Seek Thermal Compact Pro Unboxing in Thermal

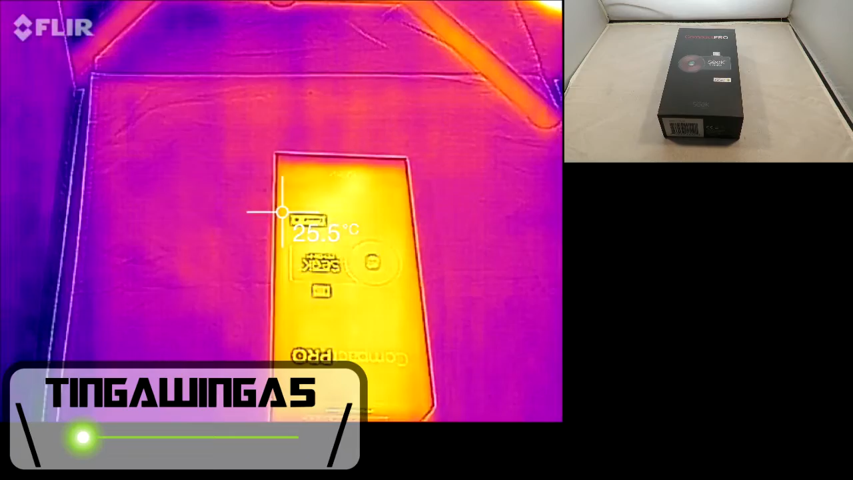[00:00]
Hello and welcome back to Tingawinger5, today we're going to be checking out a brand new thermal camera which will be used on my second channel, Life in Thermal.
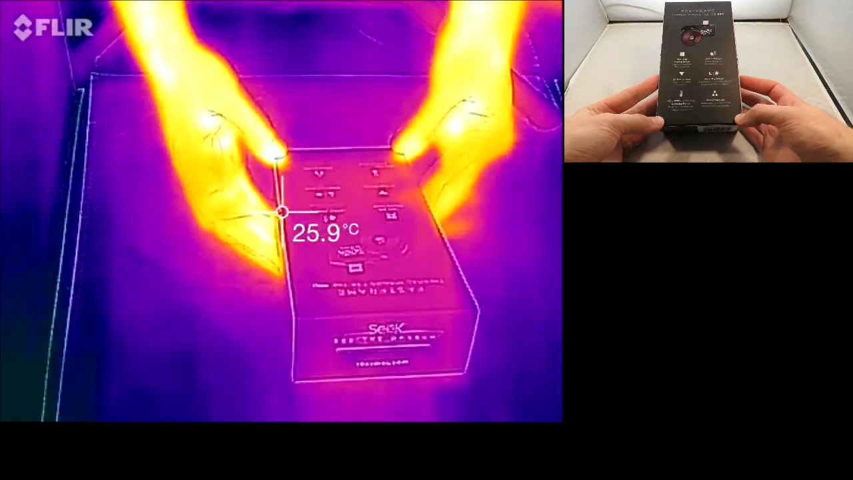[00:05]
On screen: spot 25.9°C
So this is the Seek Thermal Compact Pro edition,
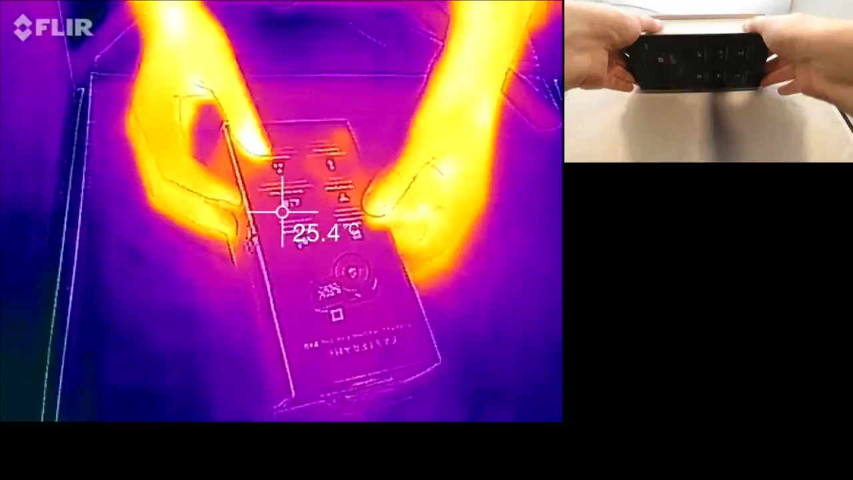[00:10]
On screen: spot 25.4°C
it's an upgrade to the compact they had before.
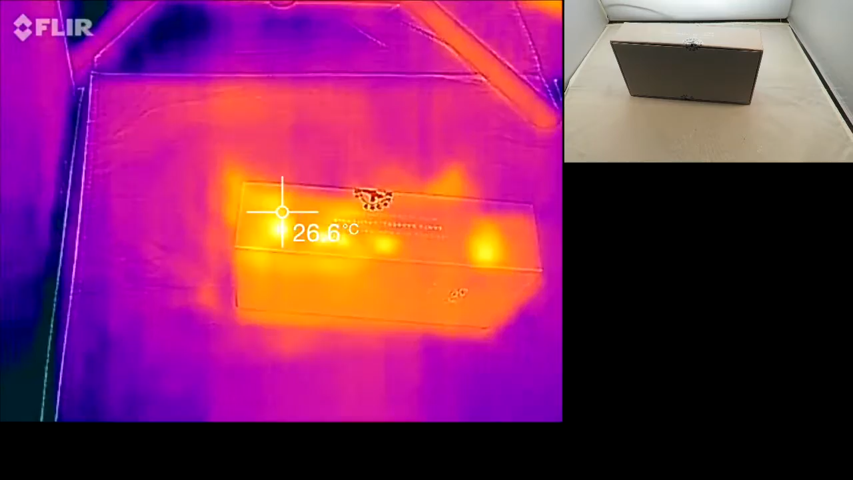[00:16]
On screen: spot 26.6°C
So the biggest change for this model of thermal camera is the increased resolution, but as we can see this camera is actually very tightly export controlled,
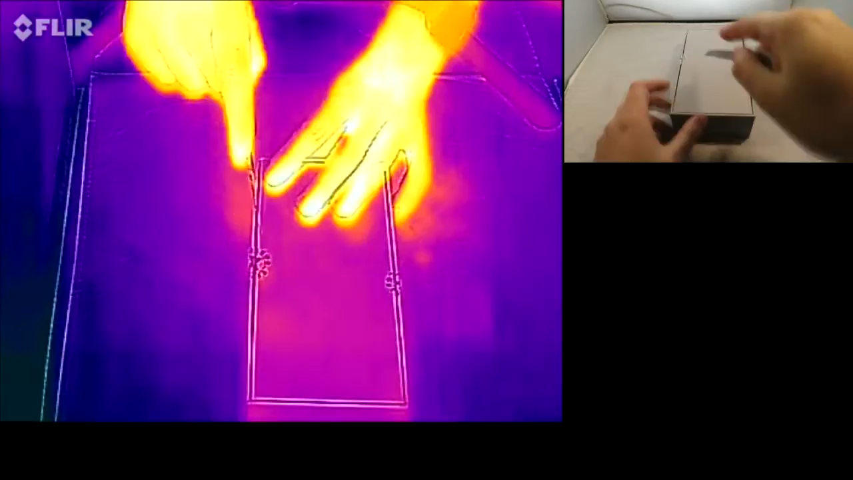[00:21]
so there is stickers here and to even get it to this country I've had to sign documents as well as take it through customs.
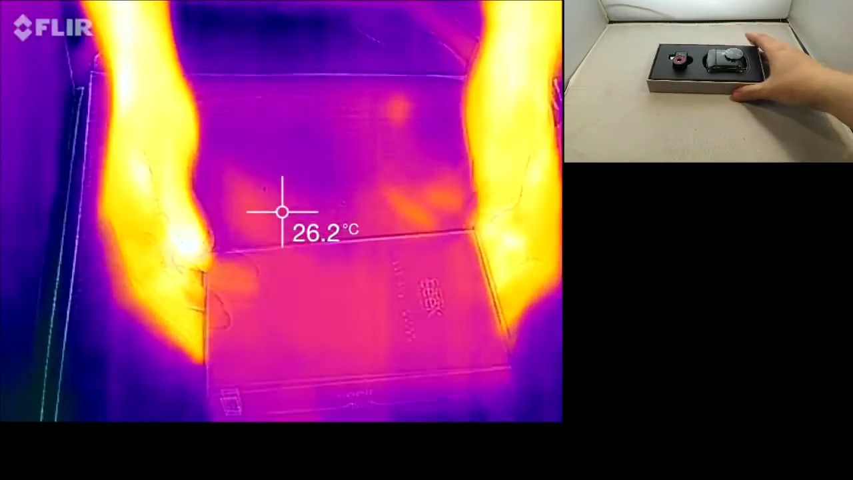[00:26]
On screen: spot 26.2°C
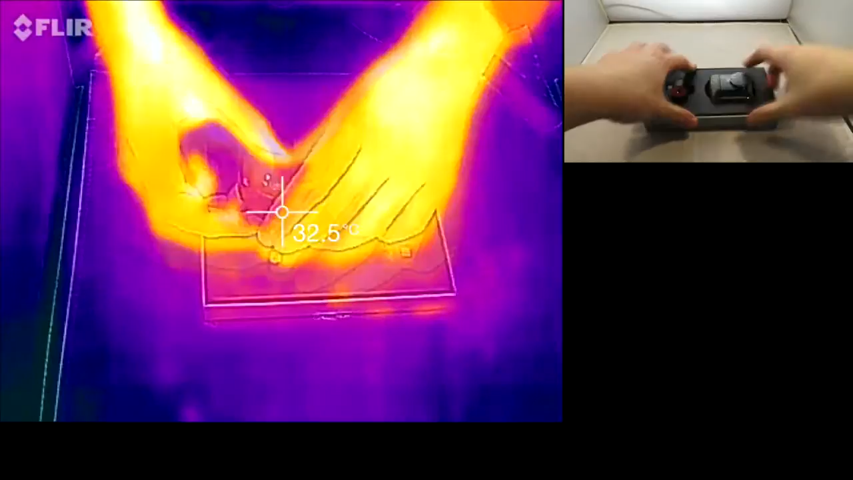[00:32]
So this is the Seek Thermal Compact Pro, it's very small, comes with a nice very hard case, this case really feels like it's going to take a beating and apparently it's waterproof as well,
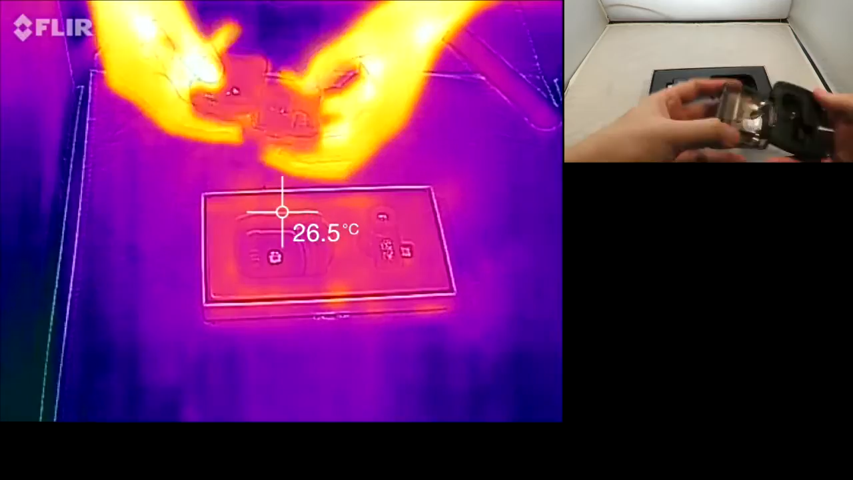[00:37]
On screen: spot 26.5°C
though I've not tested that for obvious reasons, and it comes with a little hook inside which you can put on the outside,
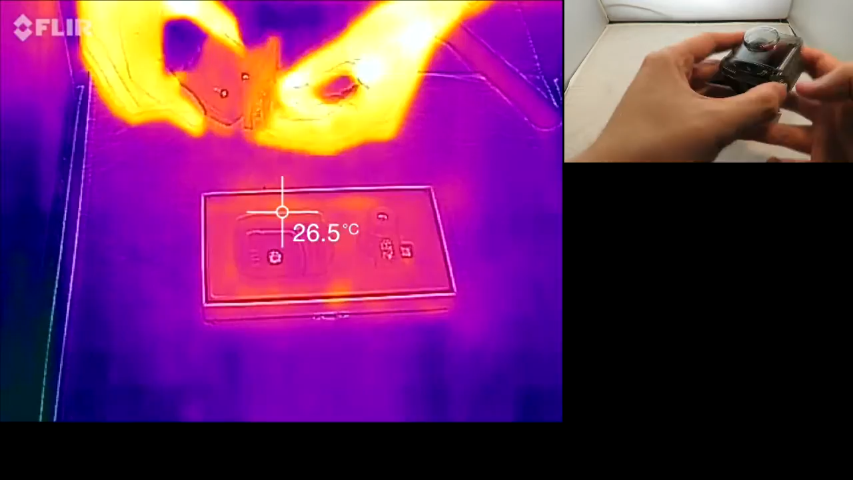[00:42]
On screen: spot 26.5°C
clip it to your keys if you wish or just put it on a neck band which I would.
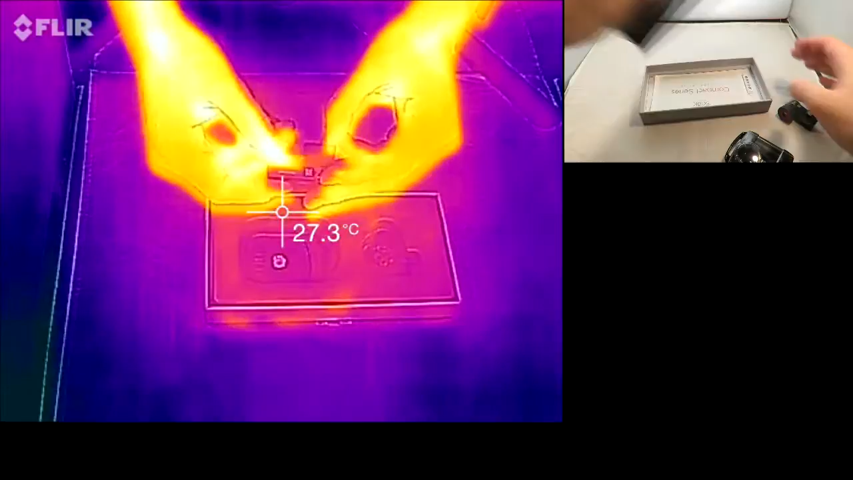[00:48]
On screen: spot 27.3°C
So that's the actual camera there, it's very small, takes out a micro USB, it's important to note, we'll come onto that a little bit more later.
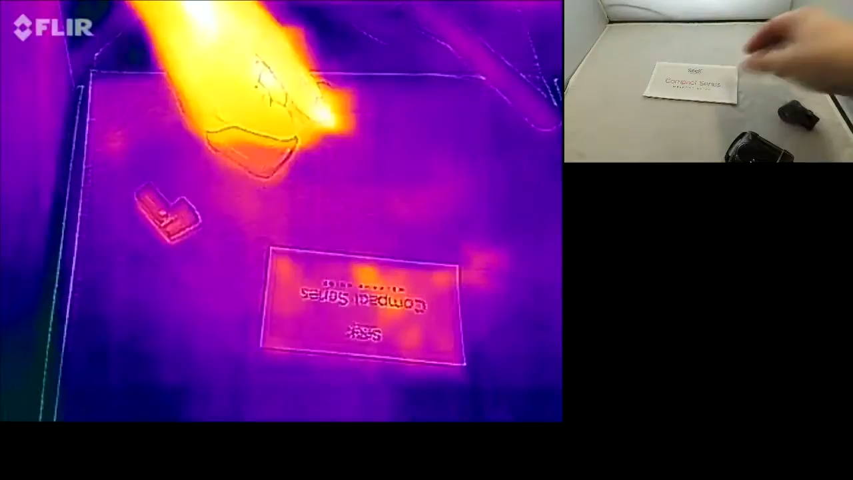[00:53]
And here is the instruction set for the Compact Pro, so we're having a look at some examples,
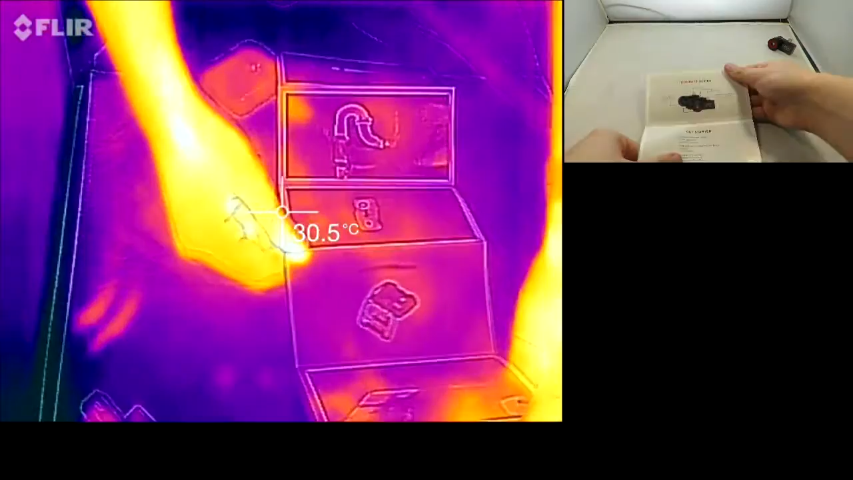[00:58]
On screen: spot 30.5°C
and it tells you all about the Compact series, so we've got the one, the Compact,
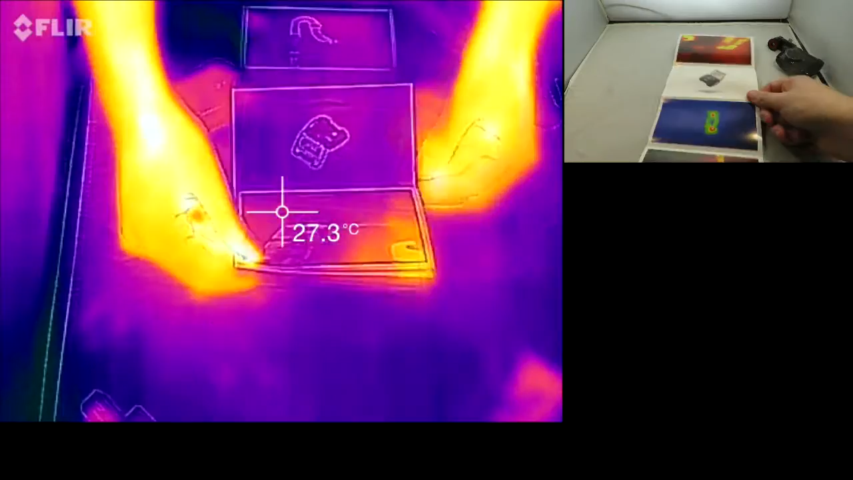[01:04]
On screen: spot 27.3°C
the Compact's extended range, and we have the Compact Pro here which is essentially combining the two with some more resolution.
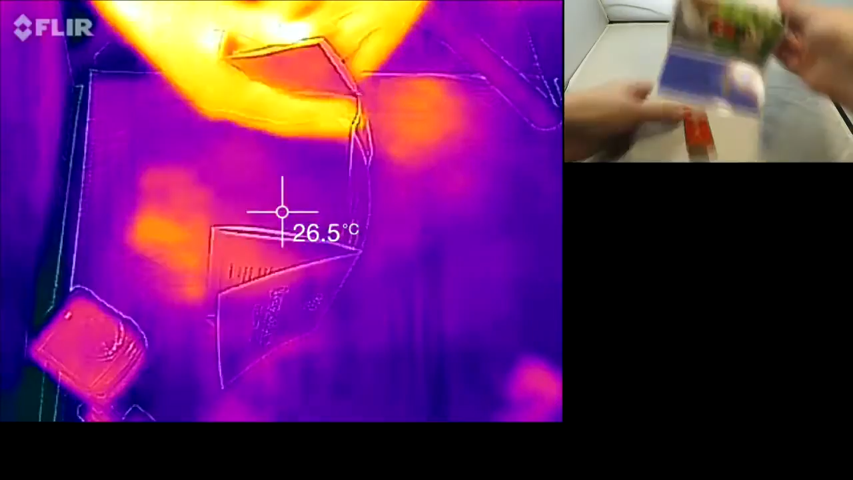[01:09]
On screen: spot 26.5°C
And people use it for all sorts of things, from hunting to looking around, electrical engineering and everything like that.